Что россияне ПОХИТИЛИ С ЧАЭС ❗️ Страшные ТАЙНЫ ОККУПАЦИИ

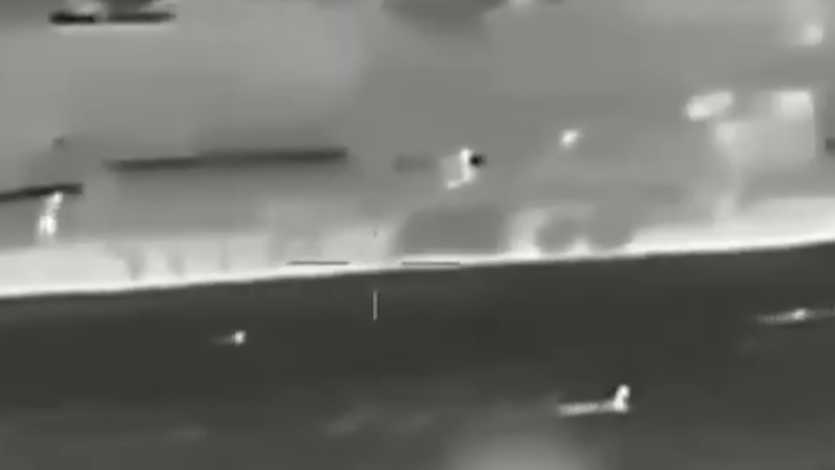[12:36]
Тогда эти морские дроны поразили два скоростных десантных катера «Серна» и «Акула».
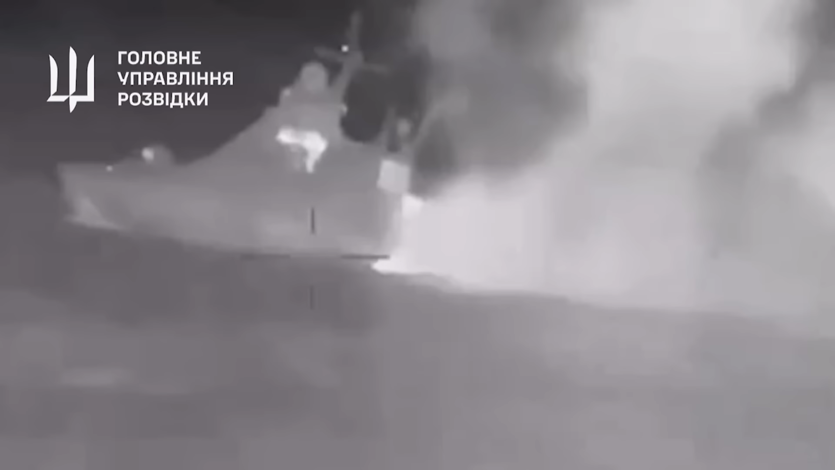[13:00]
Тогда один из дронов попал в пробоину, которая образовалась в результате взрыва предыдущего.
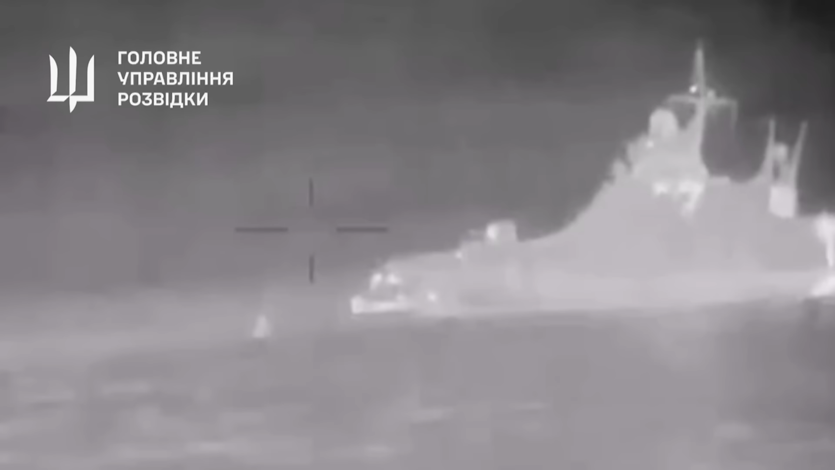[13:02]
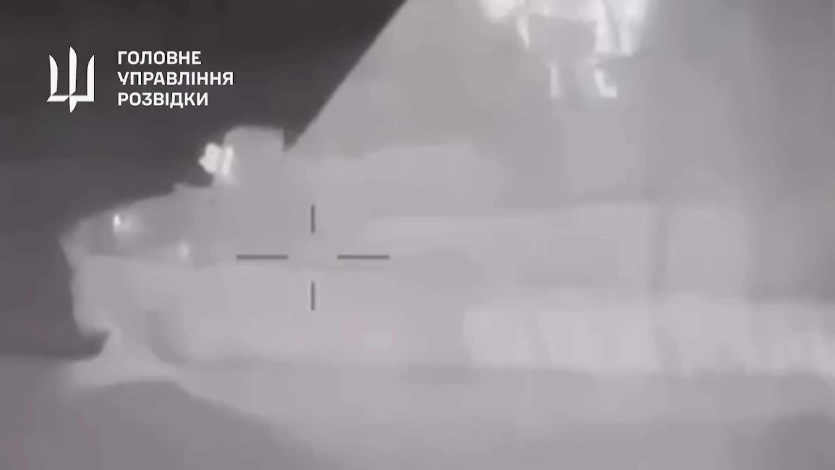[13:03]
И его боезаряд, вероятно, взорвался уже внутри судна.
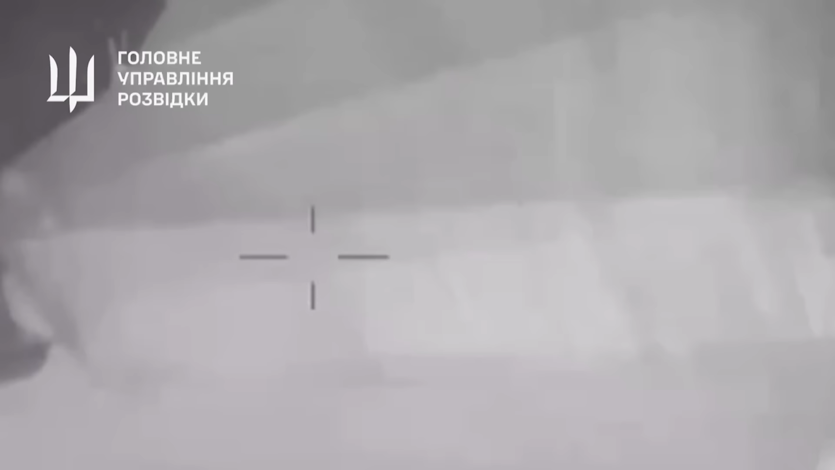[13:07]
Из-за значительных повреждений корабль затонул в 5 километрах от берега мыса Токим.
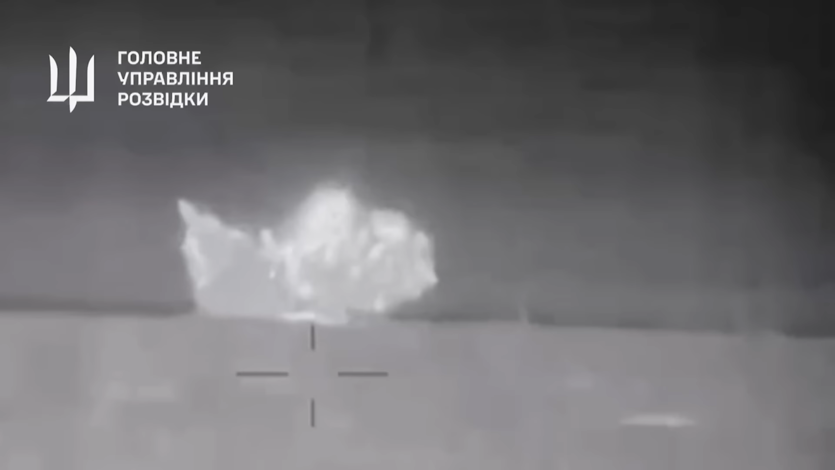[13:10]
Самая сложная операция – это Котов.
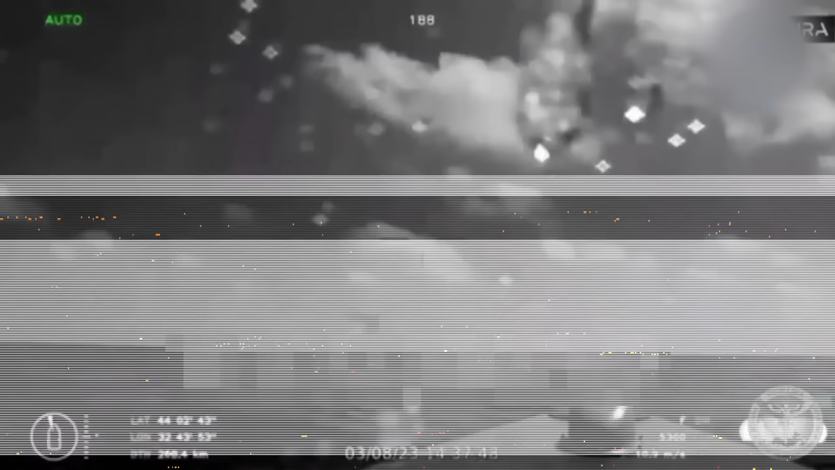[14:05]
Это видео снято оккупантами в мае текущего года с вертолета К-29, который пытается расстрелять морской дрон.